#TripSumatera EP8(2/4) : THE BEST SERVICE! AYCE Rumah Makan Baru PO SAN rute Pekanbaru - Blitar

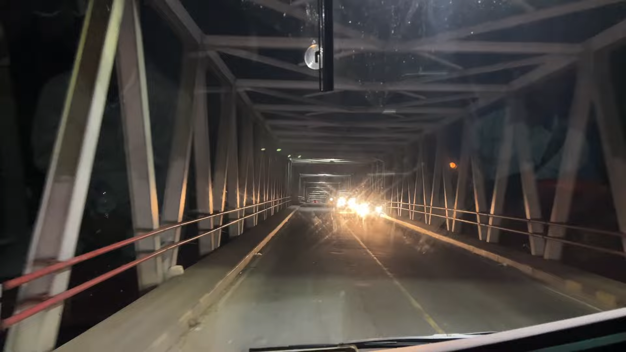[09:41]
Ya teman-teman, kita melintasi di atas Sungai Batanghari yang menjadi sungai terpanjang di Pulau Sumatera. Nah ini tandanya kita sudah masuk di Kota Jambi ya teman-teman.
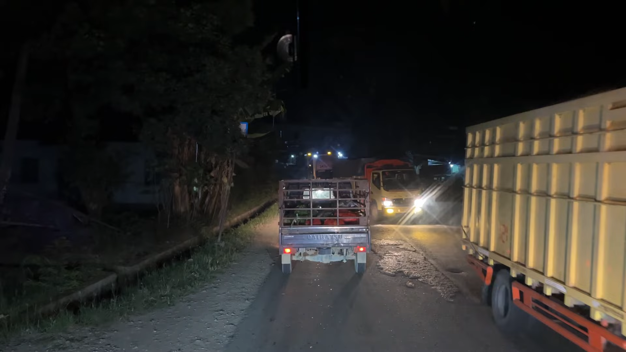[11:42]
Mengarah ke Tempino, di sini ada yang lagi trouble teman-teman, kasihan deh. Jadi ini ganti-gantian sama jalur sebelah karena melintang di tengah jalan ini.
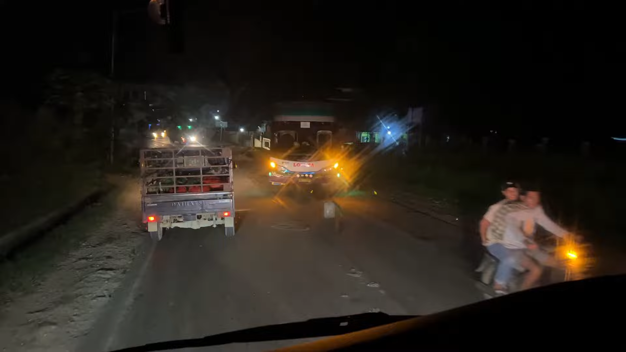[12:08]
Lorena
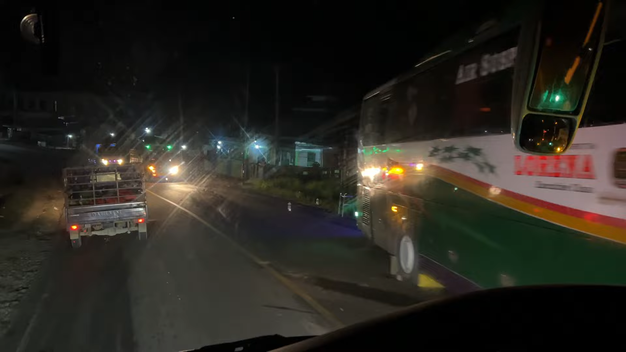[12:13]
Bandung bukan baru 353. Di sebelah kiri tadi ada plang arah masuk tol teman-teman.
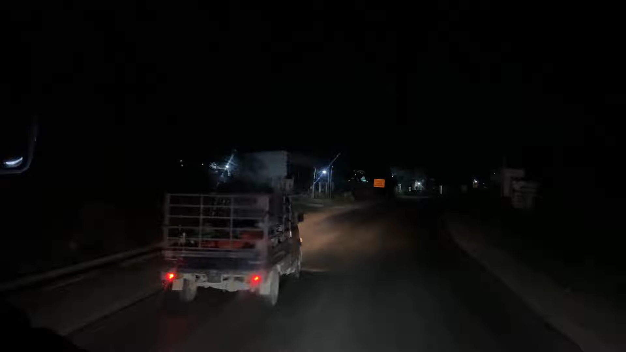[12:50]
Nanti akan ada tol ya di sekitar sini teman-teman. Gerbang tolnya kalau nggak salah tadi apa Sebapo atau Sebapo gitu cara bacanya.
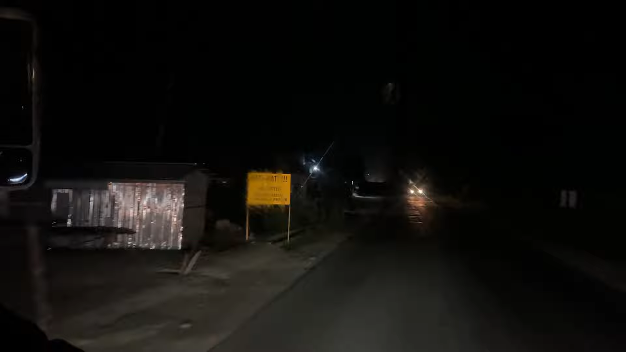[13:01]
Nah ini Bayung Lencir lewat jalan tol.
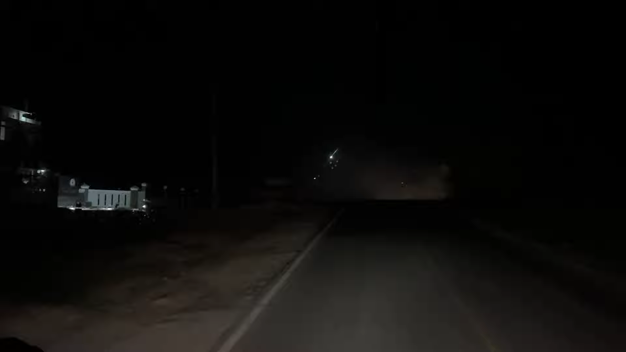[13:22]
Jadi akses masuk tol. Tembino Bayung Lencir ya? Oh.
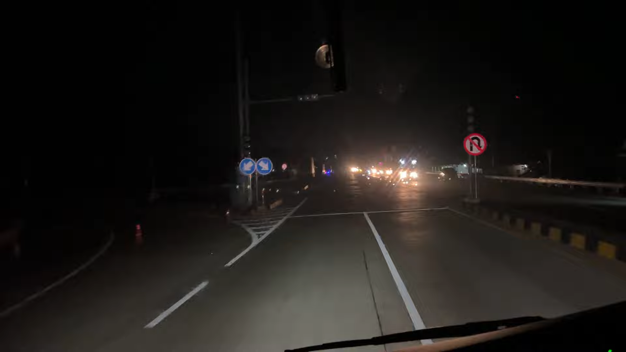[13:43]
Wah, tahun 2024 ini banyak banget ya tol-tol baru ya teman-teman ya. Teman-teman kira-kira tahu nggak nih jalan tol pertama di Indonesia di mana? Coba jawab di kolom komentar. Nanti kita akan spill jalan tol pertama di Indonesia.
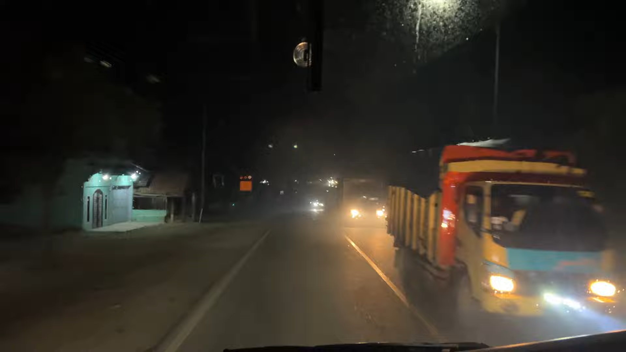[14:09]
Nah, untuk jalan tol pertama di Indonesia itu di tol Jagorawi ya, teman-teman ya. Jagorawi. Terus di sini kita bisa lihat dari arah lawan ini ramai loh. Truk-truk lewat ya. Dan hujan.
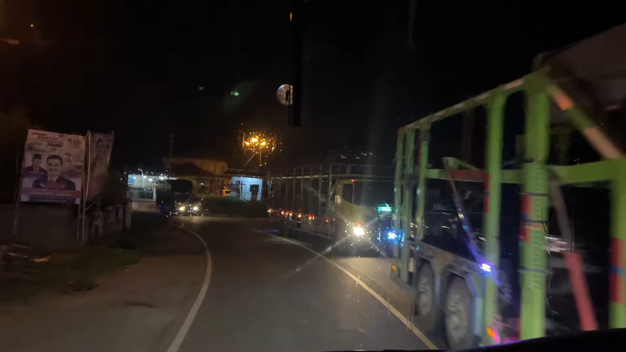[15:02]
Nah teman-teman ini di simpang Tempino kalau ke kanan itu biasanya jalan untuk trayek bus-bus Sumatera Barat Tempino.
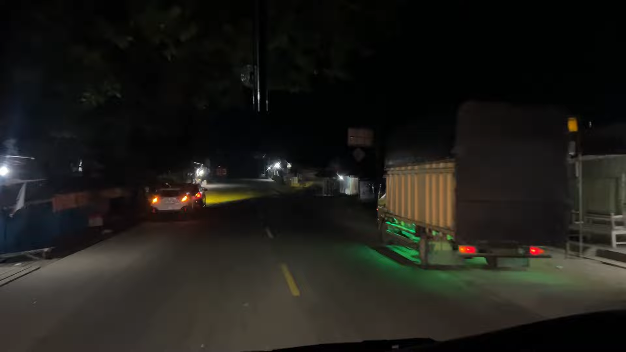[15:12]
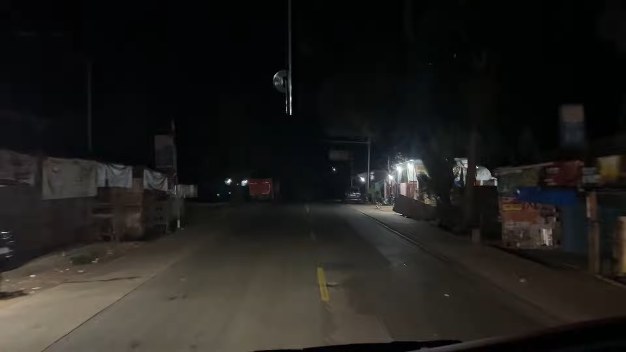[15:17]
Oh macet lagi macet di situ.
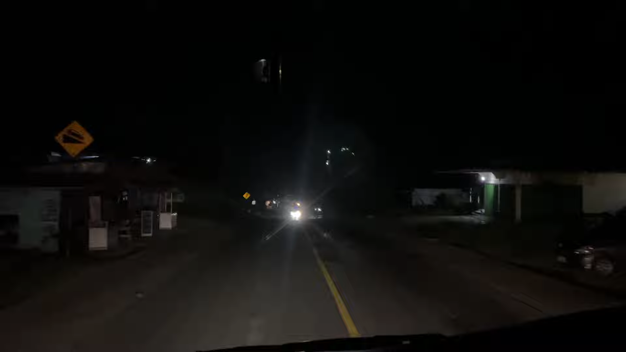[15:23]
Oh iya. Oh iya NPM. macet berarti di sana. Masih hidup macet. Oh. Berarti masih bisa ketemu nih sama bis-bis Sumbar. Jamnya bis Sumbar ya.